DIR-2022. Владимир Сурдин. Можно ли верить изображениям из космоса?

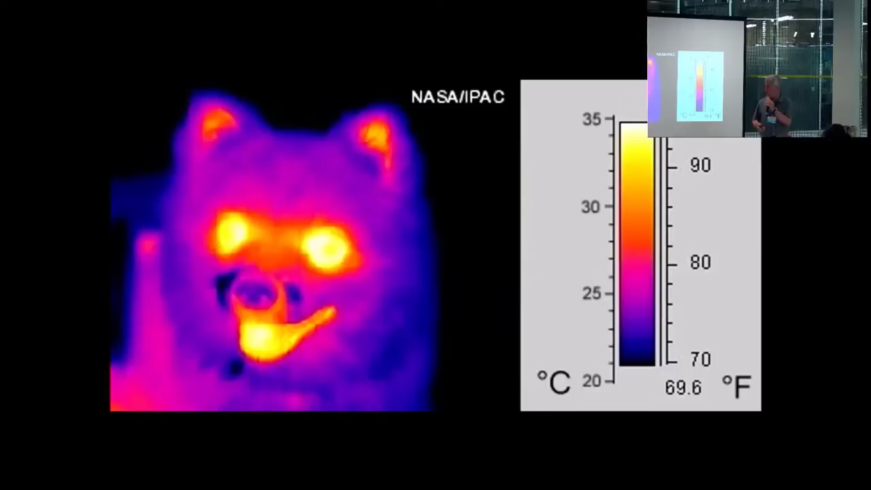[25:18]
Это теплые, это холодные части тела. Мы сразу видим, где у нее тепло. Носик холодный, там глазки и так далее. Внутрь черепа смотрим. Вот так редко кто поступает. Биологи молодцы, сфотографировали и объяснили нам. Астрономы, как правило, на это плюют. Говорят, так и так же все понятно. Понятно профессионалу.